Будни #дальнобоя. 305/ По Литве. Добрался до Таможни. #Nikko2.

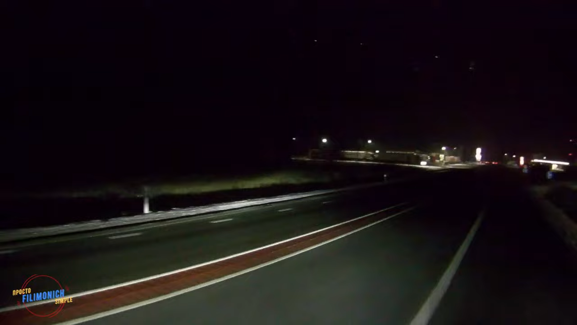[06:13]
Ну вот, Виада еще. Еще слева. Circle K. Короче, места хватает, если не поздно приезжаешь на границу, то и нормалек. Интересно, и налево, и направо с правой полосы. Такая интересная стрелочка. Еще, я не знаю, как приятно, наверное, приятно.